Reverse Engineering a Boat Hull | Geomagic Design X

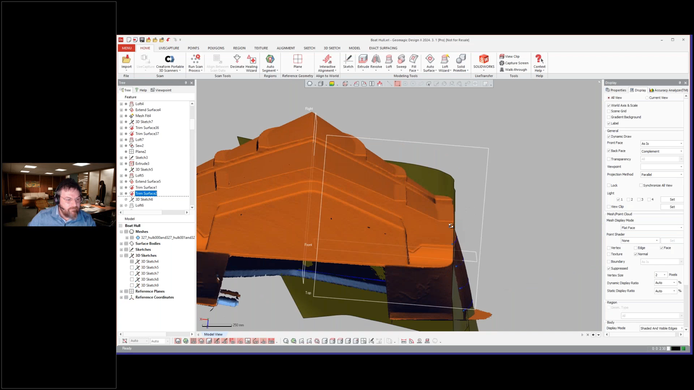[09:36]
And we'll just turn that off so I can see what we're looking at here. And then trimming them all together.
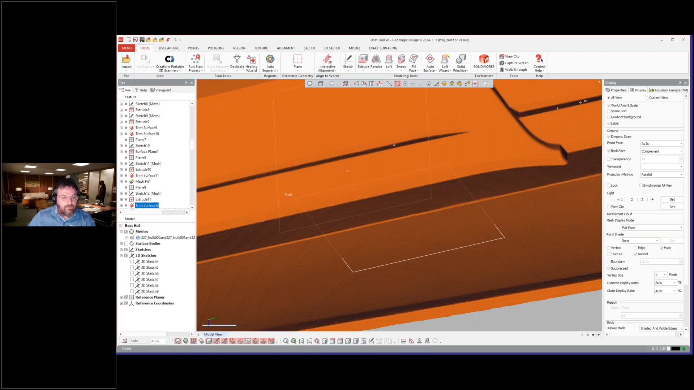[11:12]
This area fit these guys, fit this, the vertical.